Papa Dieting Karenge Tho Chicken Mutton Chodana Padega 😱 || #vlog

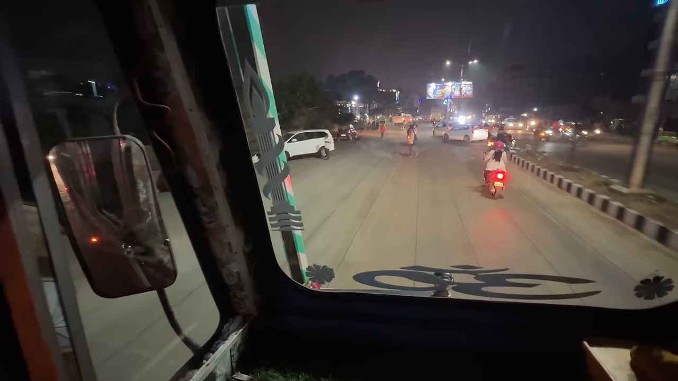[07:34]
है वहां पर दोस्तों अभी हम लोग बेलगम सिटी आ चुके है ये देखिए और अभी नो एंट्री खुल गया है थोड़ा साड़ी आठ बच गया भी
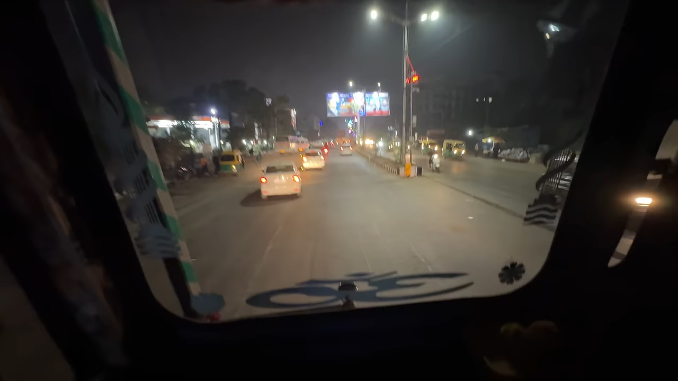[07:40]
तो अभी अराम से नो निकल रहे है